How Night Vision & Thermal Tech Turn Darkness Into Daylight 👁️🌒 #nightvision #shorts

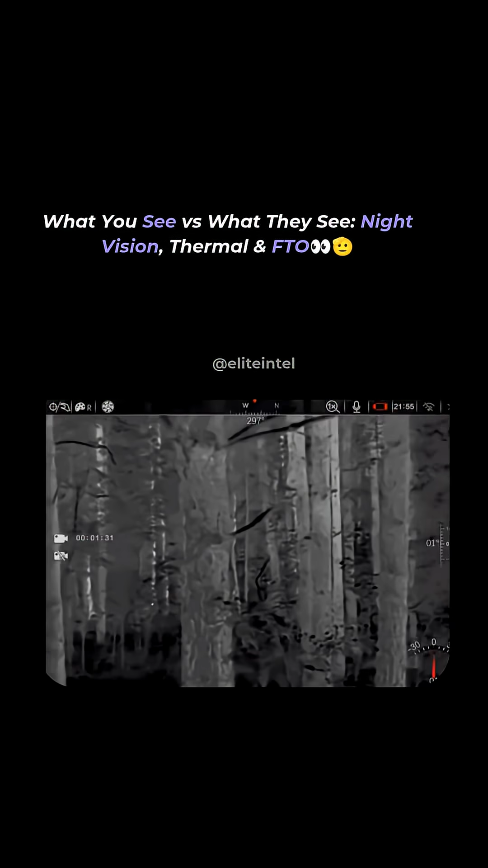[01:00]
There's nothing else in this forest that gives me a red hot signature except that little mouse over there. And then that guy.